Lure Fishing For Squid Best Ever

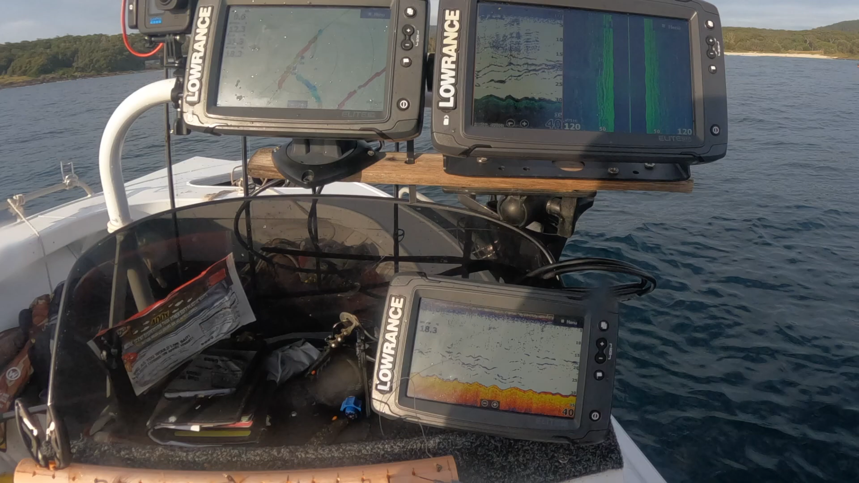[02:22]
These ones here. Those bigger ones.
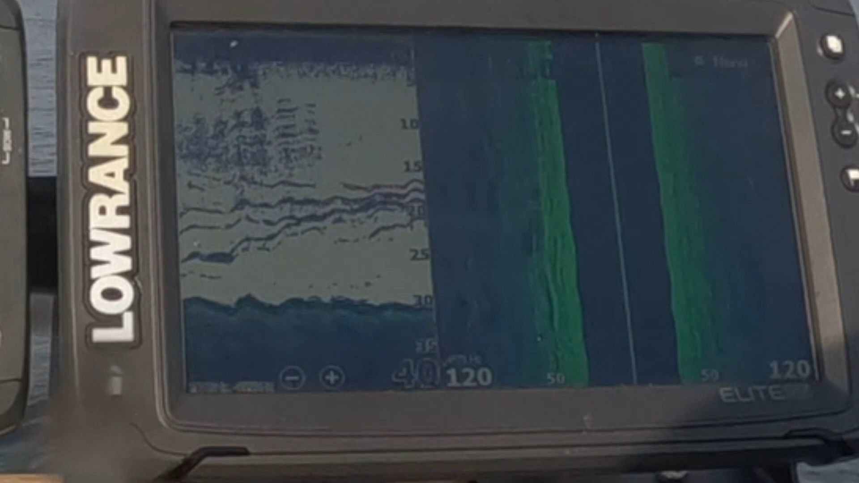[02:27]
Pretty sure they're little snaps. Just come back up onto the school of the snapper. You can see these marks here underneath the bait.
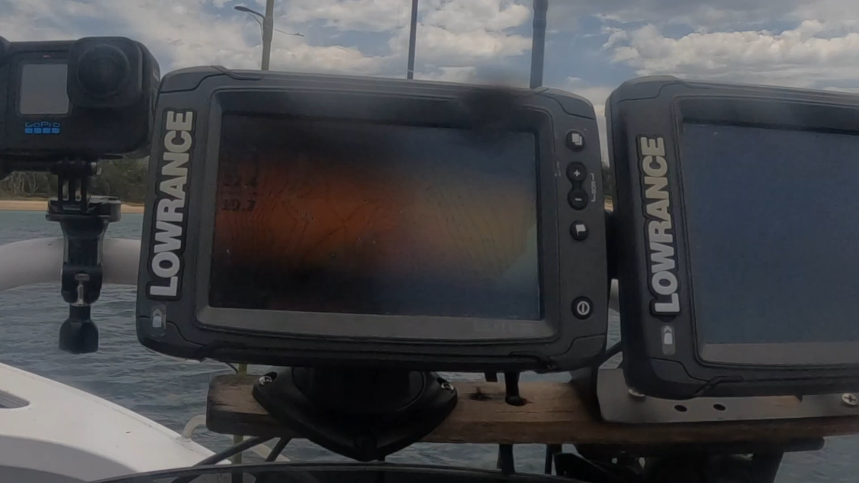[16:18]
I did notice on the last lot of footage that um or all the lots of footage that every time I've showed you you can't really see what's happening so definitely the map I'll make the icons bigger so you can see them.